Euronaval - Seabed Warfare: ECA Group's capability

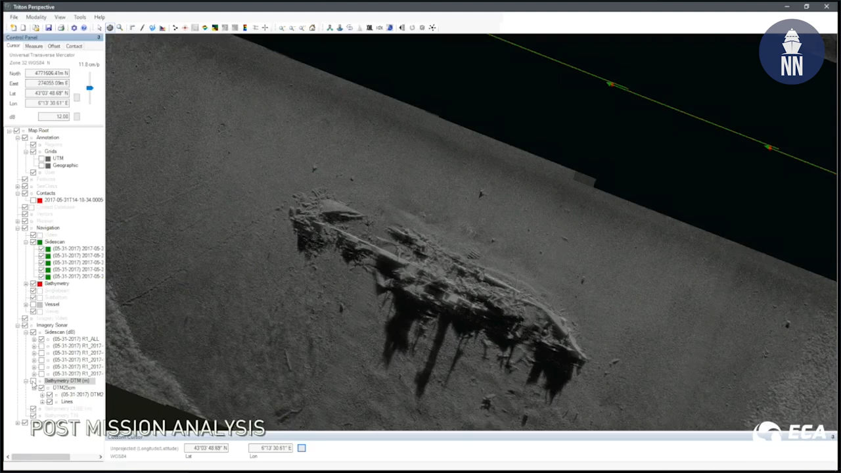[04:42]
In particular the technologies for putting sonar and operating sonars at these
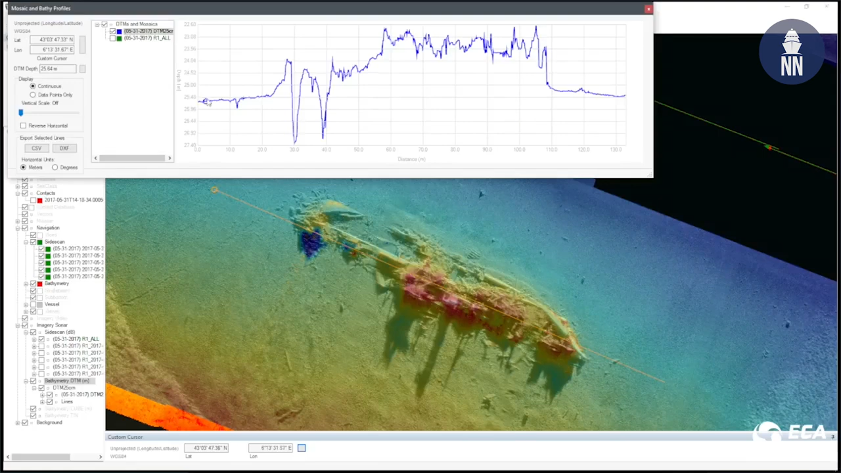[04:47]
at these depths is well mastered